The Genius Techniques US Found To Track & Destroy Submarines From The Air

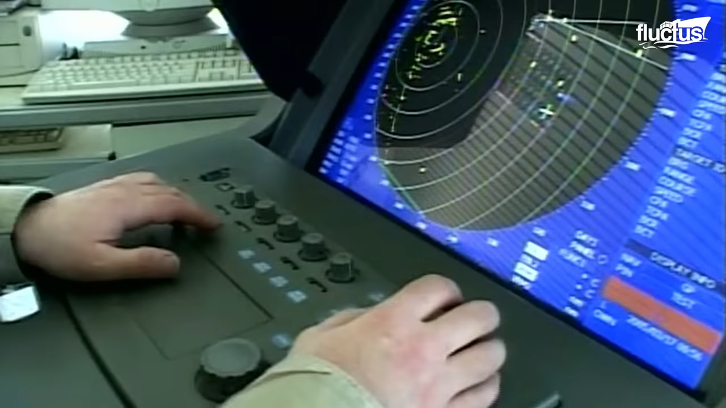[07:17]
These systems are used to detect and
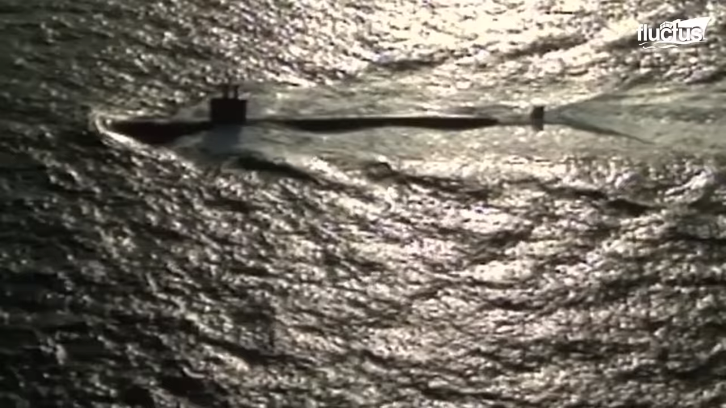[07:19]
track submarines by sending out sound waves and listening to their air-to-air echoes.
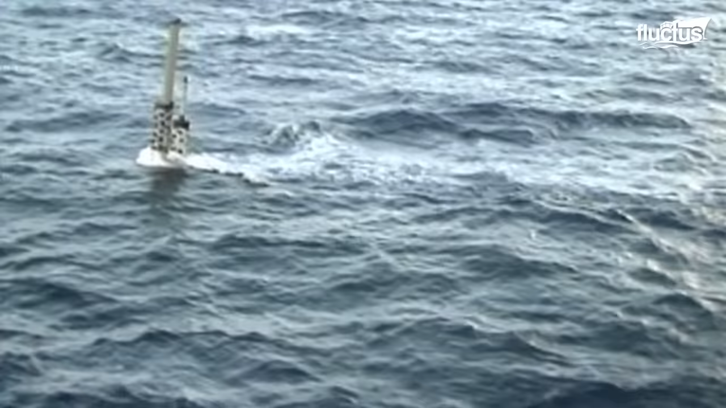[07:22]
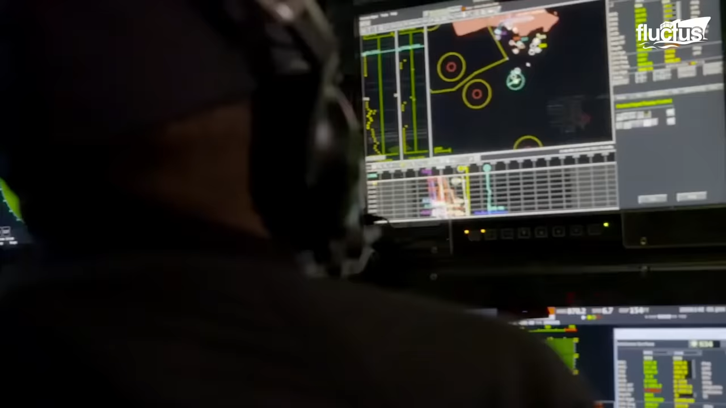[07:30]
By analyzing the return signals, the crew can determine the submarine's location, depth, and course.